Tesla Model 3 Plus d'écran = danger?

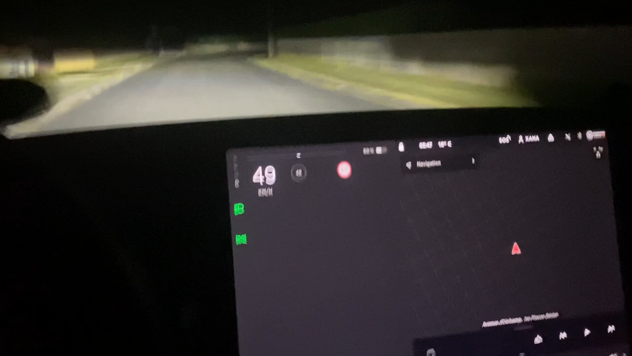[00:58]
vous redémarrez que l'affichage et contrôle, tout simplement, de la ventilation.
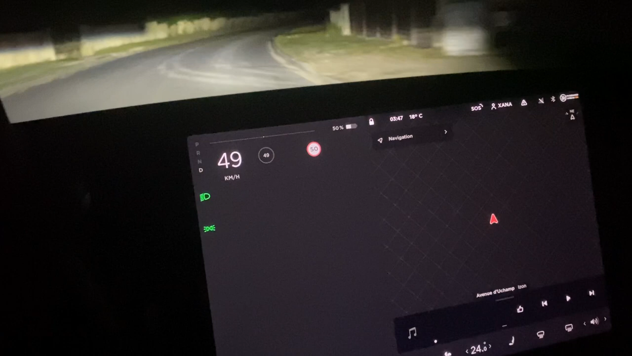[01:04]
Mais sinon, il n'y a vraiment aucun danger.
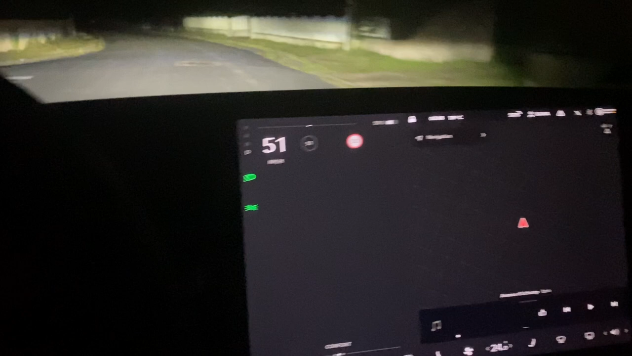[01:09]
L'ordinateur ne va pas se mettre à déclencher les freins d'urgence ou tout simplement vous bloquer le véhicule dans cette position. Non, là, vous voyez, il repart comme si rien n'était. Donc, il n'y a vraiment aucun souci à se faire. Ne vous inquiétez pas. Voilà, le seul truc qui peut être perturbant, c'est forcément que vous n'avez plus d'informations sur la vitesse.
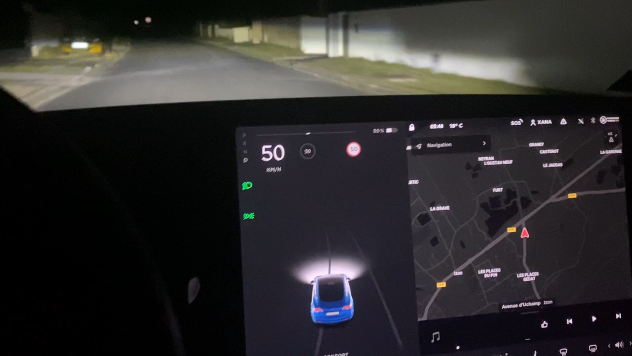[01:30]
Mais si jamais vous avez mis le régulateur avant, il n'y a pas de risque pour qu'il devienne fou et décide de monter à plus de 250 sur autoroute. Non, voilà.